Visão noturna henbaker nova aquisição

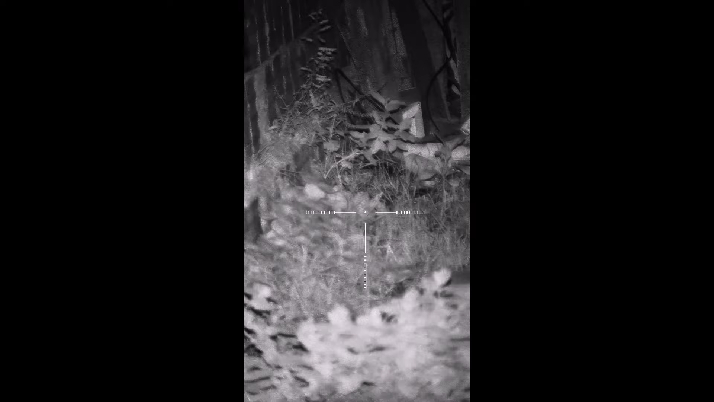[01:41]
Ó, perfeitinho velho, dá pra enxergar de longe E leve, ele tá maluco
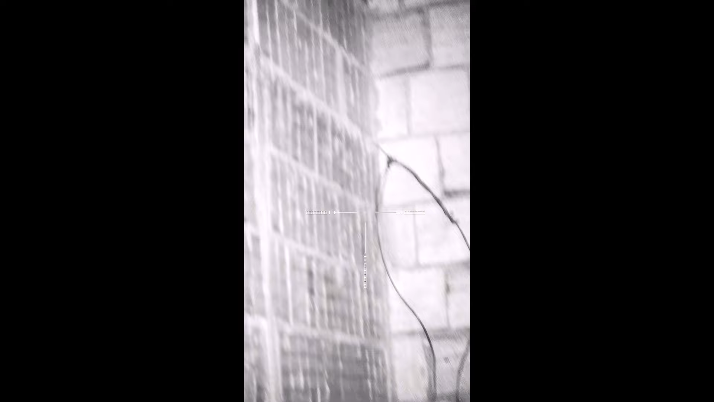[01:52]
Amanhã eu vou regular ela e deixar no grau Ó, dá de ver até os besorros
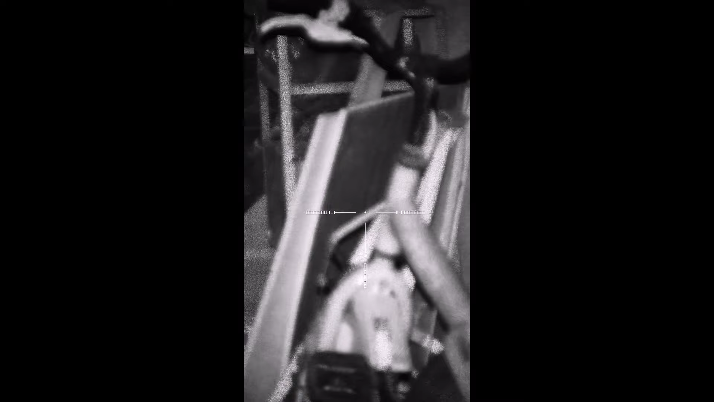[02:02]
Tá no zoom máximo, vou diminuir o zoom aqui ó
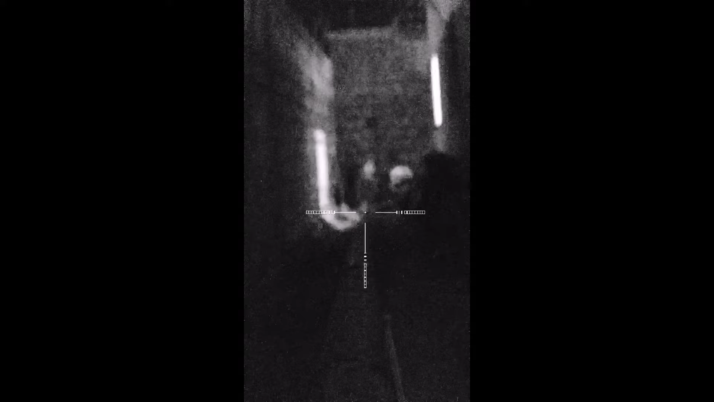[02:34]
É, no zoom mínimo fica ruim, ó
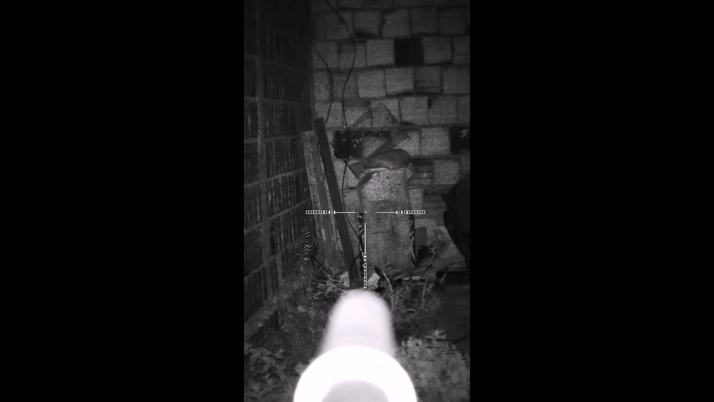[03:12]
filé Não precisa mais que isso não, rapaziada Confesso pra vocês que Perinha de 15, 20 metros aí ó
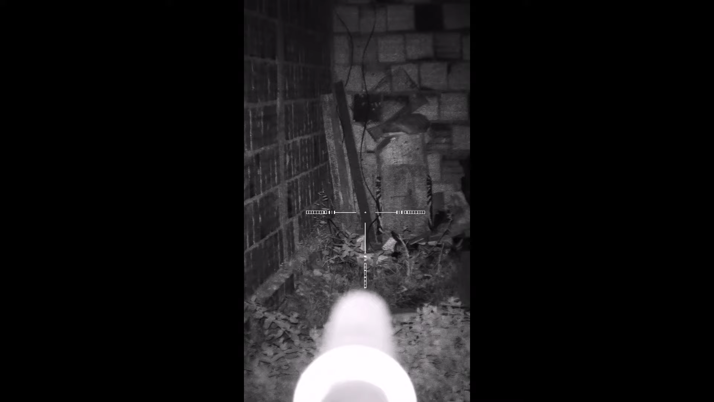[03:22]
Não precisa mais do que esse aqui ó De jeito nenhum A coisa que dá só um cliquezinho aqui ó Vê como é que fica Vou puxar um zoomzinho aqui ó Aqui ó Olha lá, passou um rato lá na frente agora
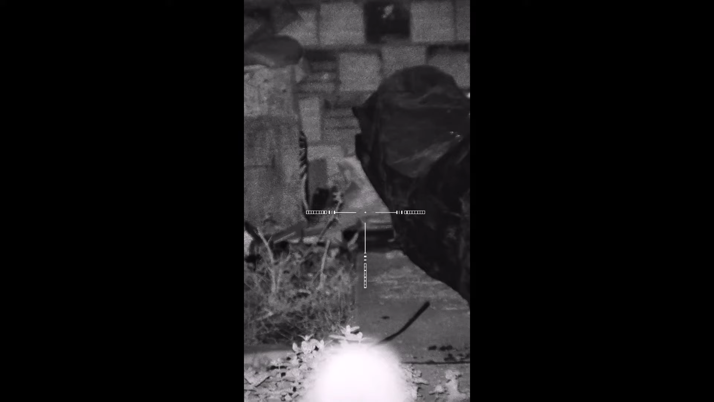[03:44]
Manhã de noite eu vou quebrar isso Vou sentar aqui Colocar um monte de... De trigo ali e vou pegar isso Eu acho que nesse zoom aqui tá top rapaziada ó Ajustar um foco aqui ó Aí ó Filé Desse jeito aqui eu acho que tá top